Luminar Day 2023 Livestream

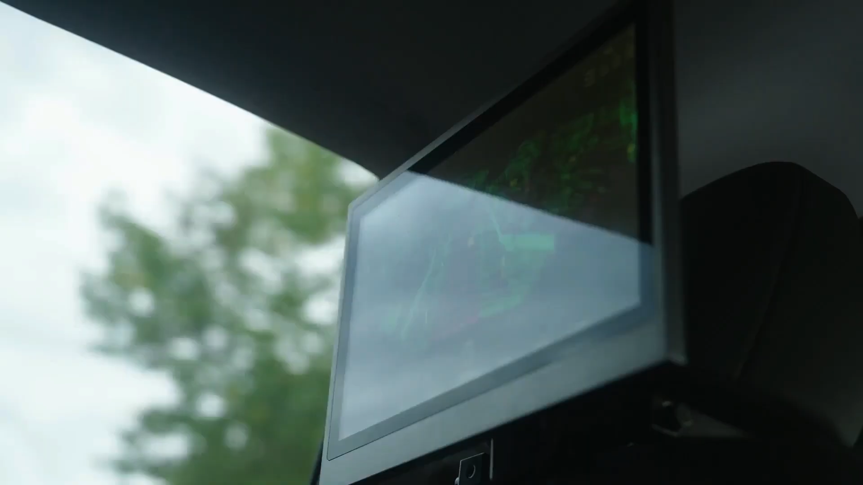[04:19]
It goes on with the software, where Luminar has understood to
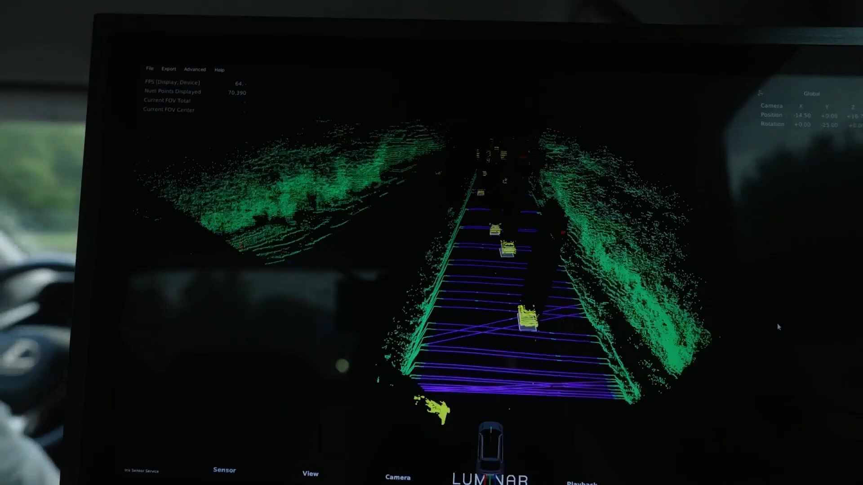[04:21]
embed the LiDAR into an overall software system, which basically can provide for a full autonomous driving system or an assistance system towards autonomous driving by itself.
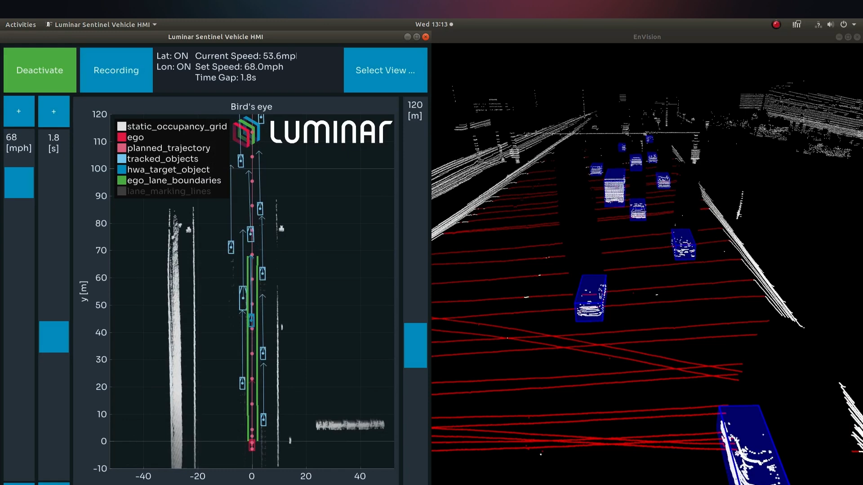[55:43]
And so where systems fail today is understanding that, and they don't have to cross-check with other sensors. Within this singular component, we have a complete understanding of the scene. We understand road edge, lanes, free space, objects moving, whether it's pedestrians, cyclists, or vehicles.
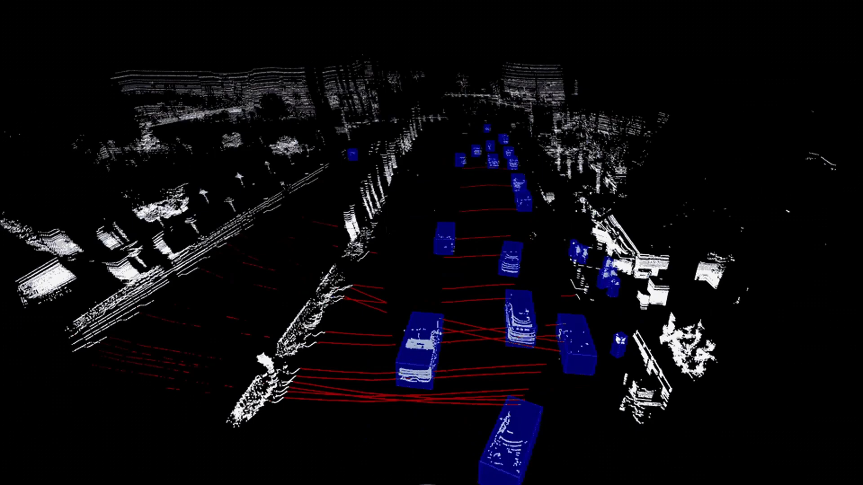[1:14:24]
The rich environment model that is produced using the machine learning techniques allow us to understand the surroundings and also the potential hazards on the road.
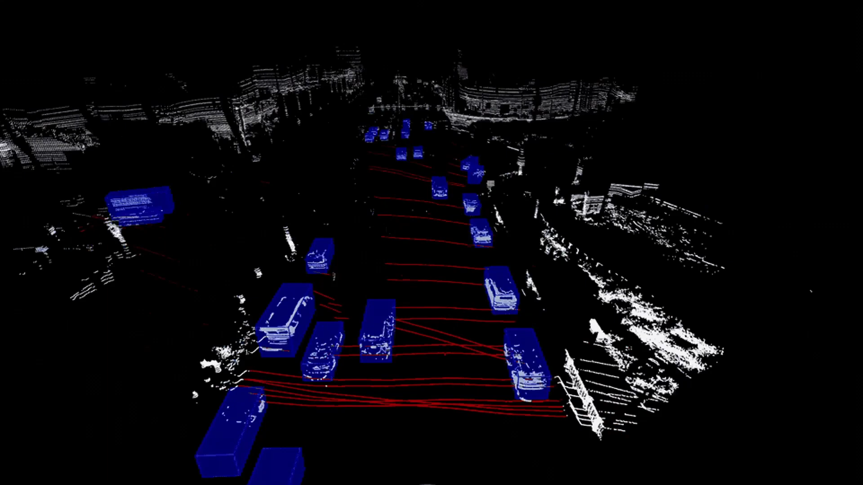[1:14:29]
With this in mind,
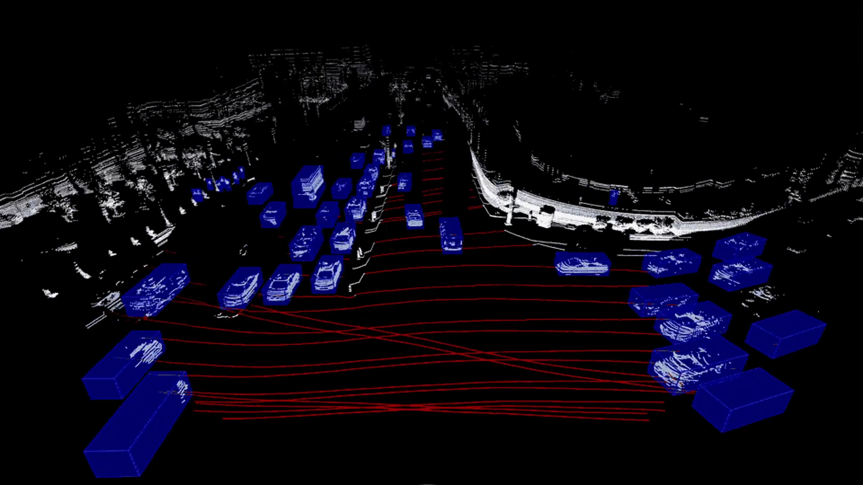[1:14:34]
let's take a closer look of the system and technology that power the transformation from the raw point cloud to rich environment model.